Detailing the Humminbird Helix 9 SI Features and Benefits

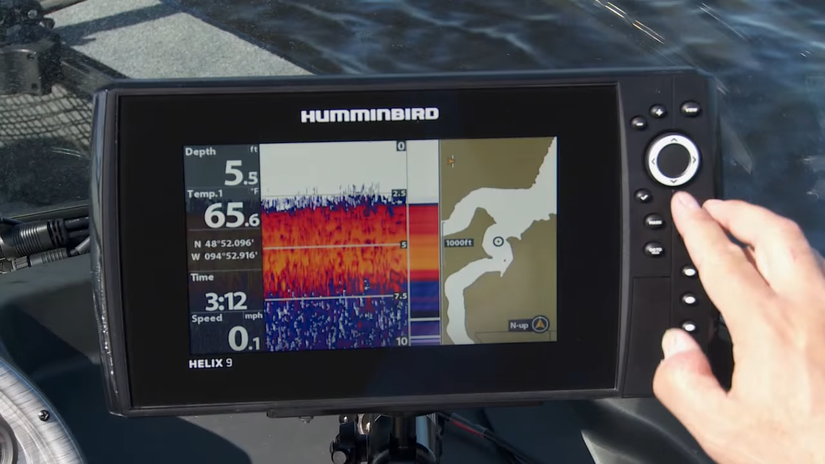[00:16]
On screen: depth 5.5 ft, water 65.6°F, speed 0.1 mph
I can actually, with just simple one strokes of a key, I can get to so many different menu options.
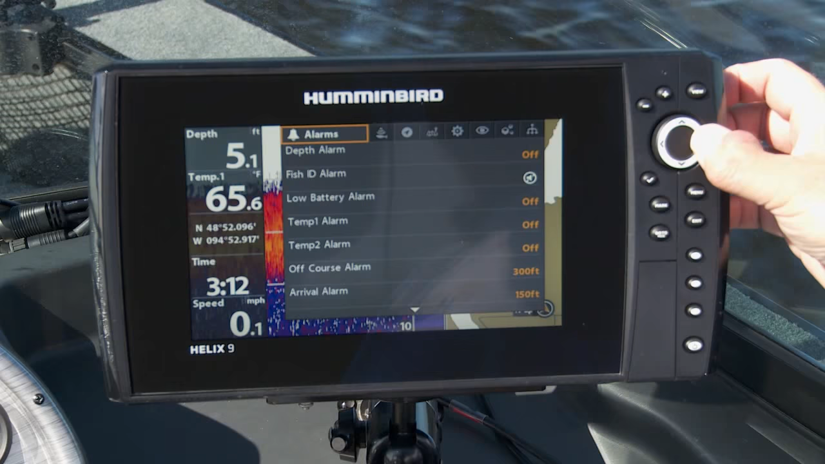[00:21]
On screen: depth 5.1 ft, water 65.6°F, speed 0.1 mph
It's just great because it's as close to plug-and-play as you're ever gonna get.
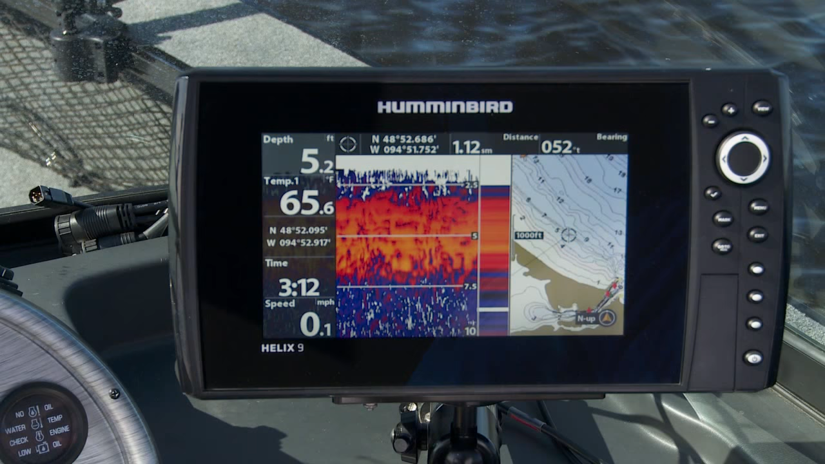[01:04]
On screen: depth 5.2 ft, water 65.6°F, speed 0.1 mph
The other thing it does is it allows you to use that great lake master technology. One foot contours and the best maps in the business, hands down. Side imaging and down imaging with this.
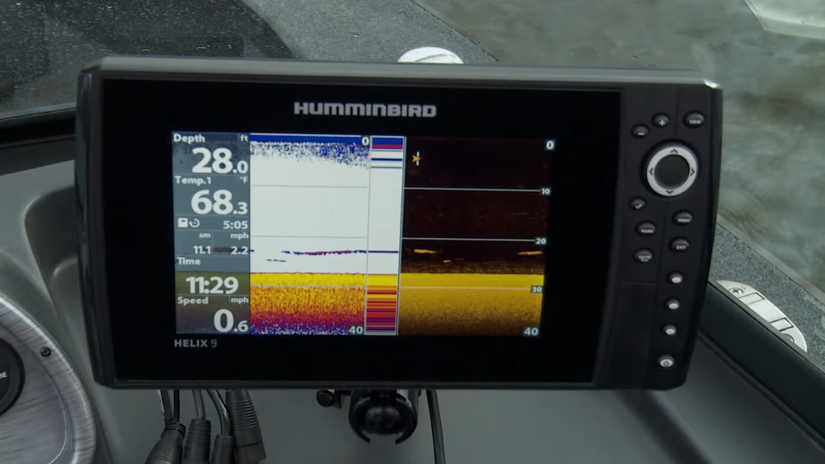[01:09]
On screen: depth 28.0 ft, water 68.3°F, speed 0.6 mph
Down imaging gives you the clearest picture of the bottom.
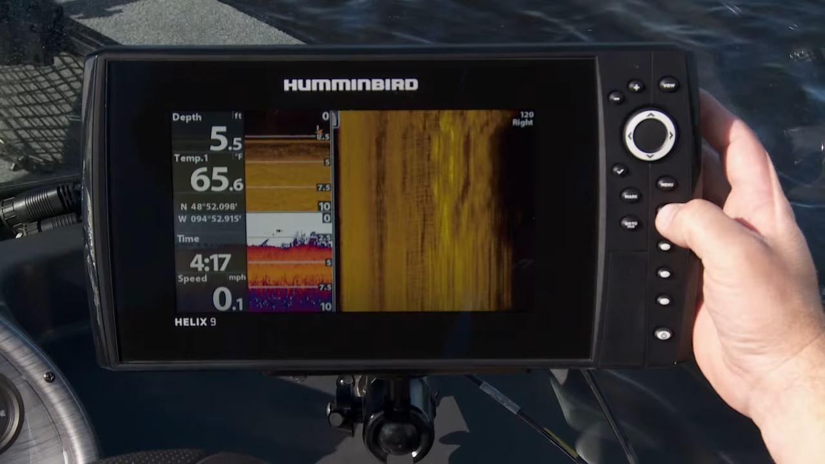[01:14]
On screen: depth 5.5 ft, water 65.6°F, speed 0.1 mph
You can always decipher what's underneath you and side imaging allows me to look 240 feet out to either side of the boat.